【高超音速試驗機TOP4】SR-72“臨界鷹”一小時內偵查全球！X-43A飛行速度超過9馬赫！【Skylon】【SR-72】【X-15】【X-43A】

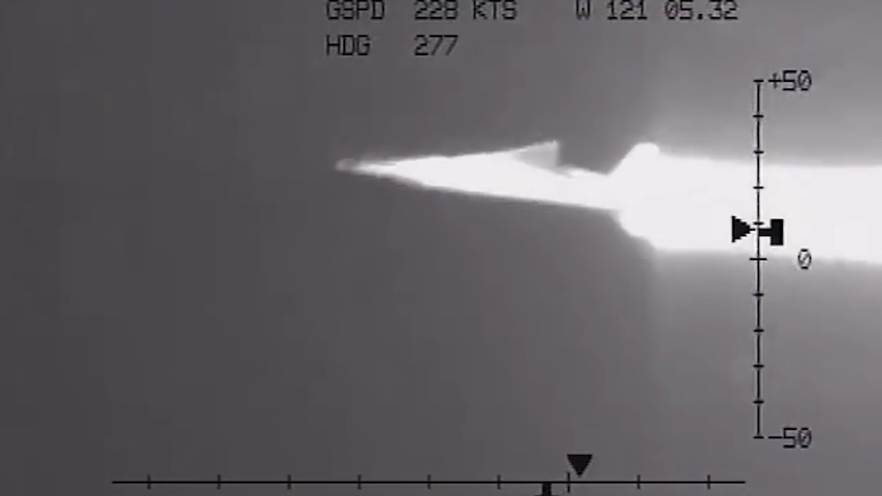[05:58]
整体形状类似于一个冲浪板整体机身长度大约是3.